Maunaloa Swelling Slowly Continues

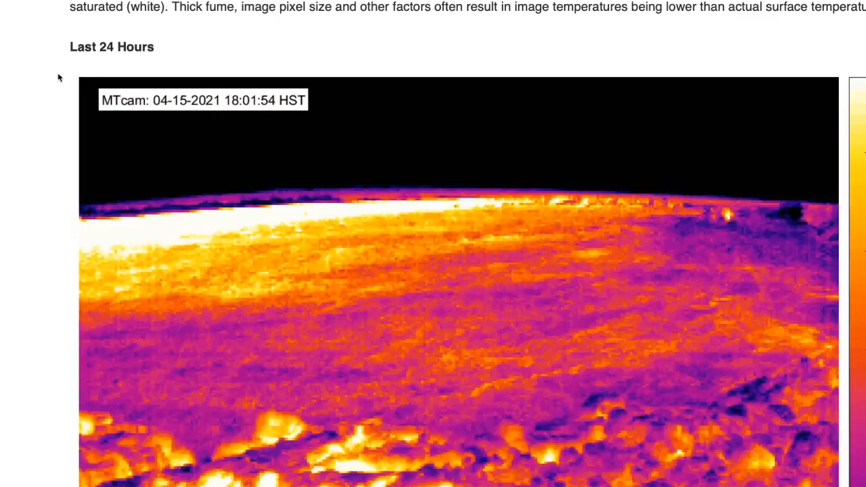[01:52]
There have been no emissions measured of SO2, no temperatures.
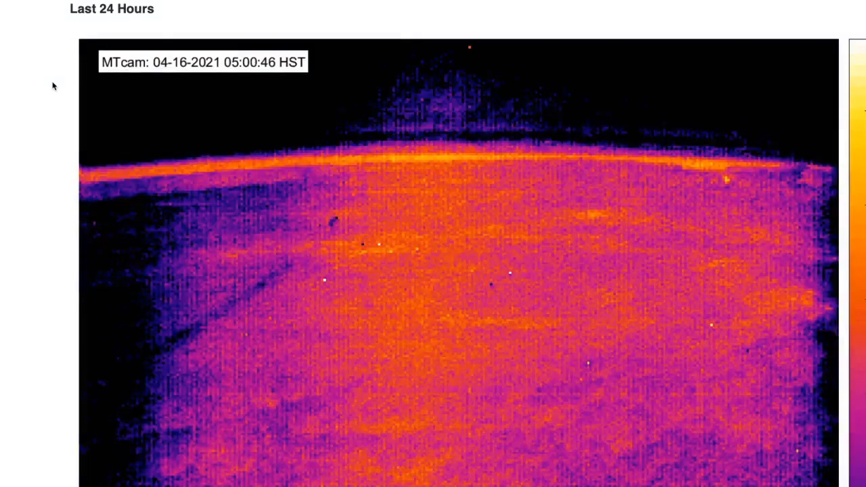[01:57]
This is a summit thermal camera and the scale on the right here doesn't go above 100 degrees.
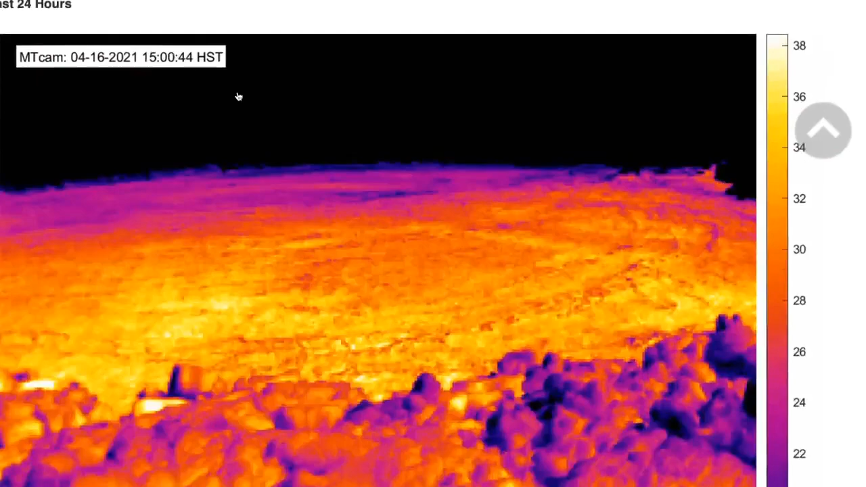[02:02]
Everything is quite cool in air. No signs of heat or gas at the surface.
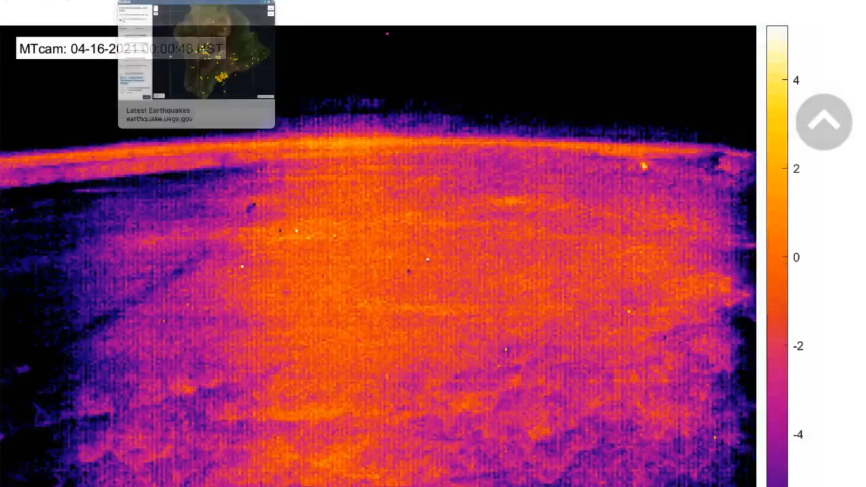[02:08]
Seismically earthquake wise we do have
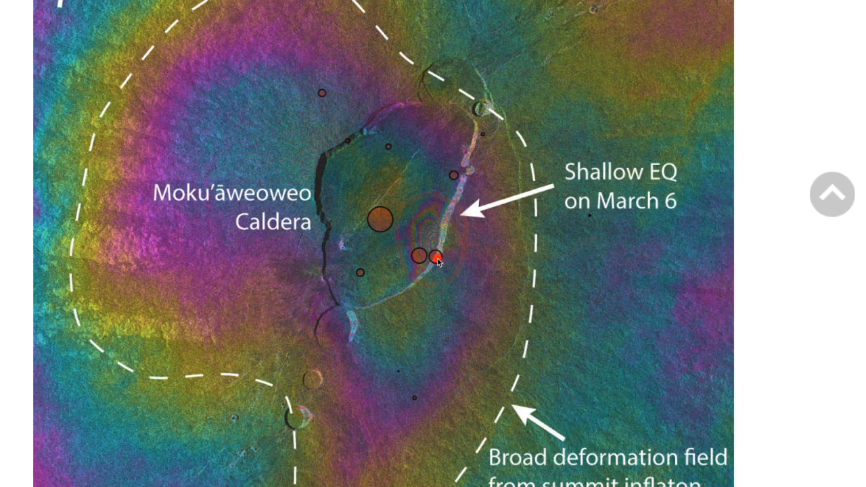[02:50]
overall long-term pattern is of spreading but as you can see in this